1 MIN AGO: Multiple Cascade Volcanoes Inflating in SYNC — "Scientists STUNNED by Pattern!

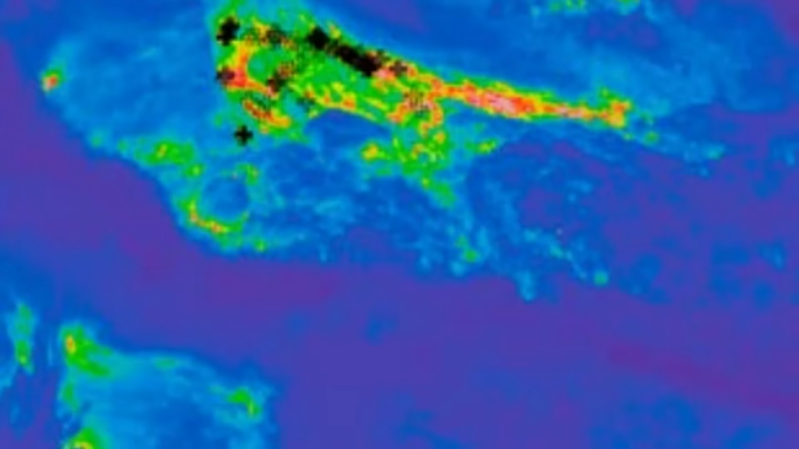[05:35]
New steam vents opened along fractures dormant since the 1970s.
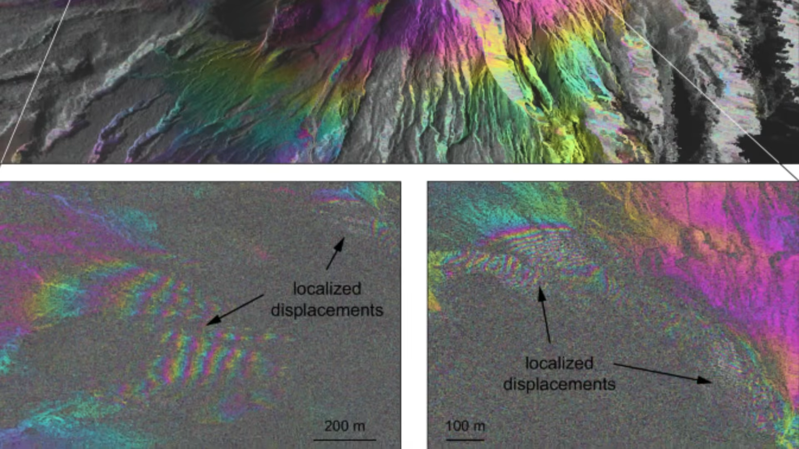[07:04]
INSAR compares radar images from space taken at different times.
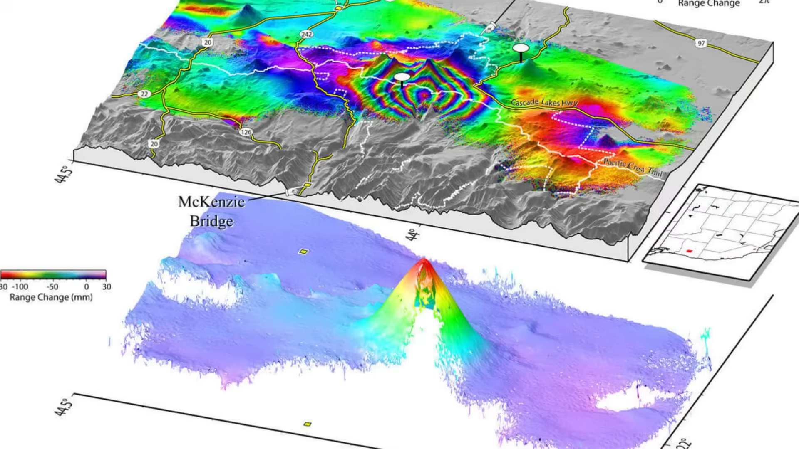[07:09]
When ground moves, radar phase shifts create interference patterns measurable to millimeters.